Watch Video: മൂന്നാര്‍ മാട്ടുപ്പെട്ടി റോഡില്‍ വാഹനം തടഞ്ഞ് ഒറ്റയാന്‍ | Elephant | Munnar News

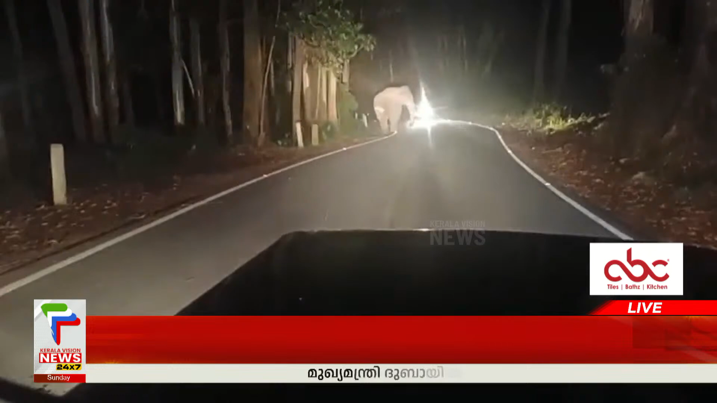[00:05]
മാട്ടുപ്പെട്ടി ഇക്കോ പോയിന്റിന് സമീപമാണ് വാഹനം തടഞ്ഞ് ഒരു മണിക്കൂറോളം ഗതാഗതം തടസ്സപ്പെട്ടത്.